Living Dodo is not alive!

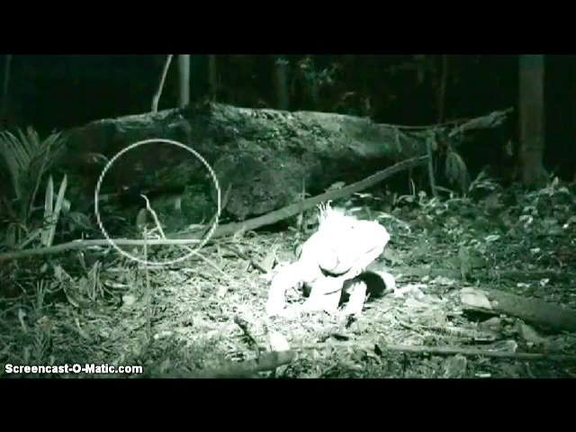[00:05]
Dodo bird going viral this showed up on Facebook I don't know where it originated from it looks really good but
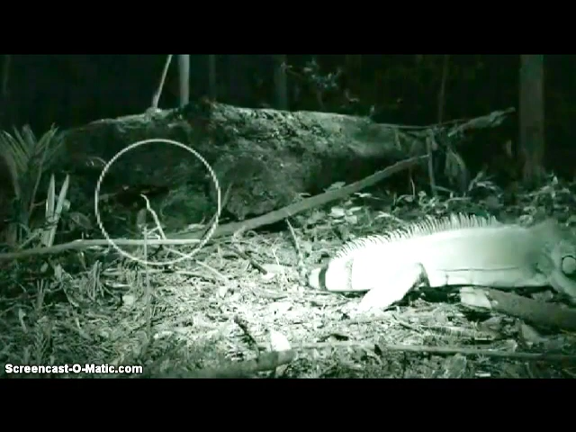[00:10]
notice how the iguana the green iguana is crystal clear yeah he's crystal clear nice he's crystal clear no matter where he is in the frame isn't he mm-hmm this
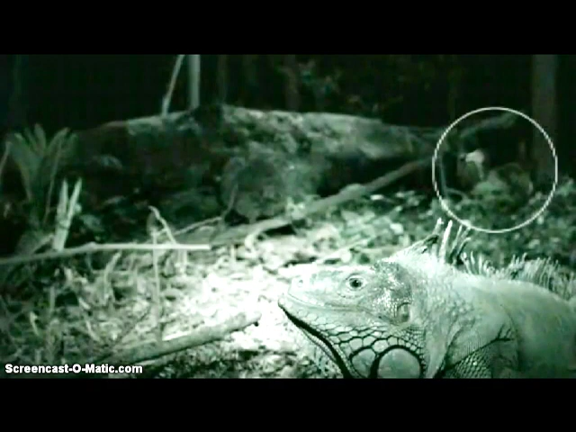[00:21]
was taken some ways in the Caribbean which I agree with because that type of iguana right there looks to be a male common iguana I think it's a male because his jowls they're all swelled up and that's a dodo bird no doubt about it
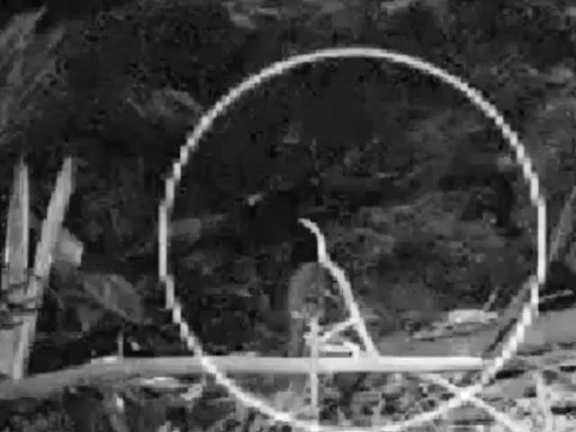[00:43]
all right so aside from the fact that the iguana when he's in the foreground or in the background here I enlarged it so you could see the dodo bird there's no real indication of CGI going on there I mean they CGI'd it
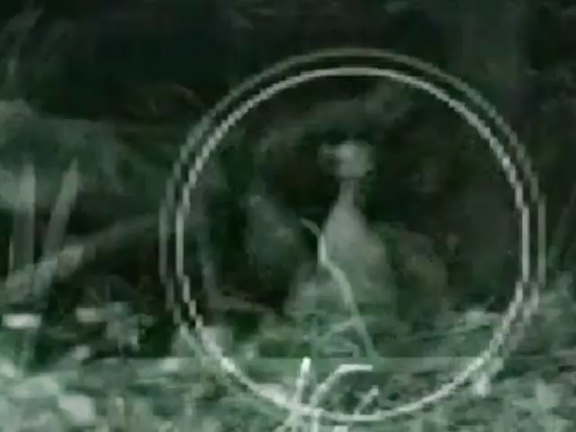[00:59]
they did an extremely good job but the video has been edited because it's been cut yeah
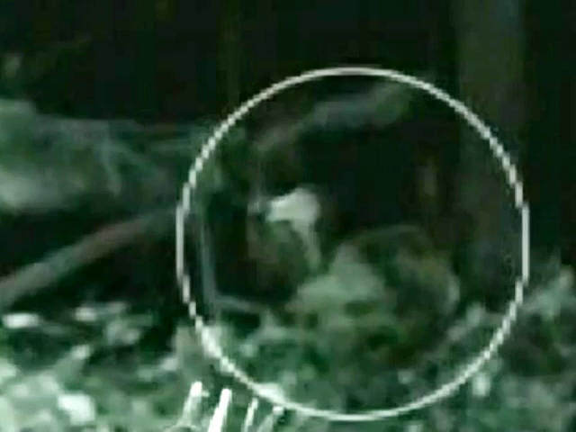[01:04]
circles have been added and the only explanation I can say is why the dodo bird is never ever clear is it's either related to Sasquatch oh yes bigfoot or they added it
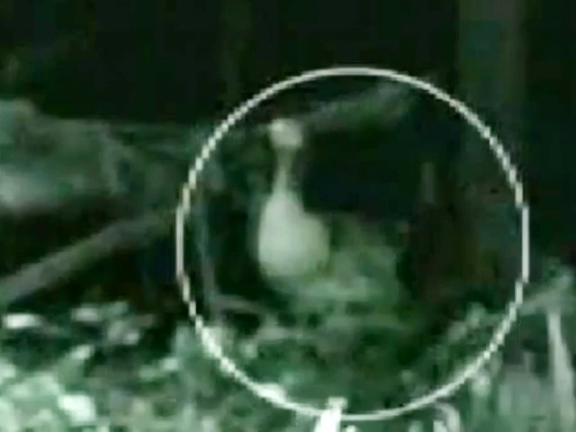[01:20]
after the fact because the iguanas it looks CGI to me yeah I mean it's always just perfectly you know positioned I mean when you see other animals are usually not
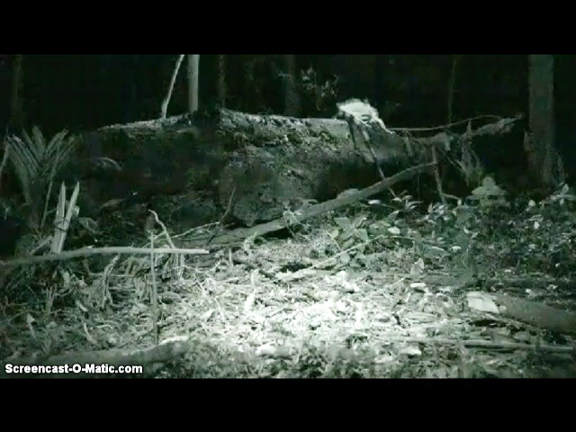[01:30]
you know just but the dodo bird is always is always you know it was always blurry and this is probably got a really you know small aperture so it's set up so that things in the foreground in the background are always in focus I don't know that yeah it's not auto focusing otherwise the iguana wouldn't be I'm telling you this okay I'm not asking I'm telling you I've you know I've taken photography courses this is how this is how when you want to get something far away and in the foreground at the same time in